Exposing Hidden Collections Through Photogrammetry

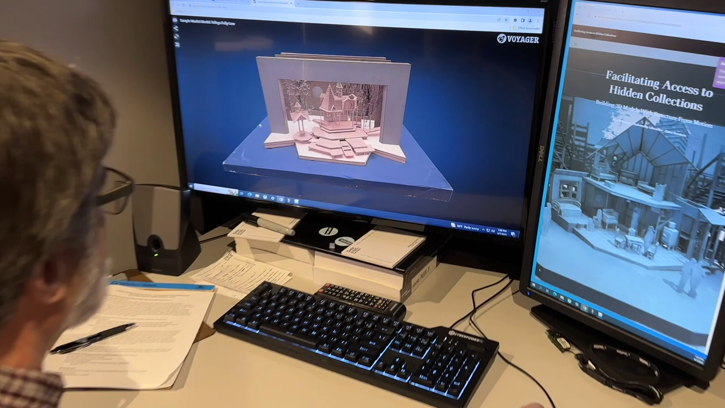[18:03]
We're building a viewer for our purposes using the Smithsonian 3D team's Voyager platform that they developed.